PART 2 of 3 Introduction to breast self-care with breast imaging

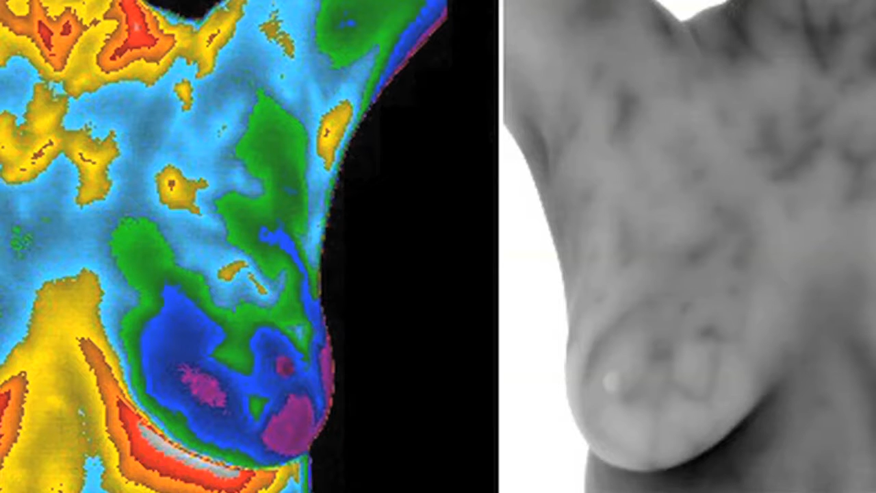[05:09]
changes that will actually express themselves as temperature changes in the skin above the tumor. With a thermal image, we can start to see things in the physiological changes of the breast that may not be seen in a mammography or in an ultrasound or MRI.